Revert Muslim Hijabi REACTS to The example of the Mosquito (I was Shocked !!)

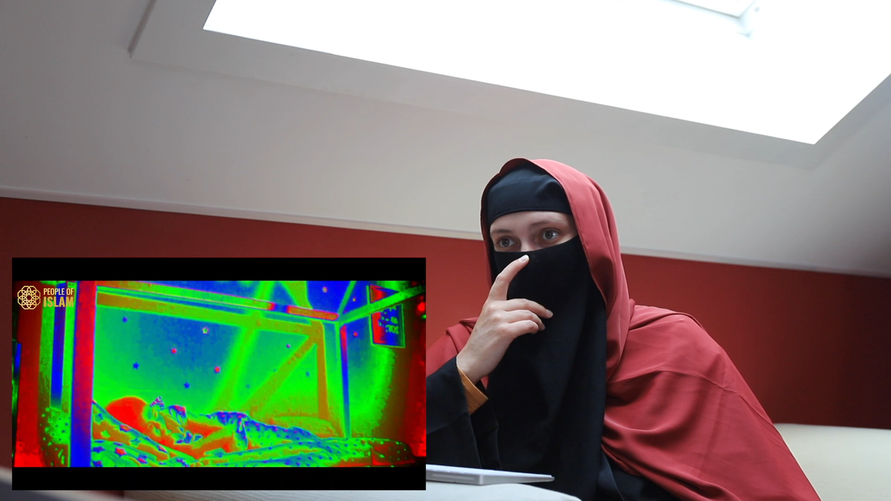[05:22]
This is how they see you in the dark when you are asleep.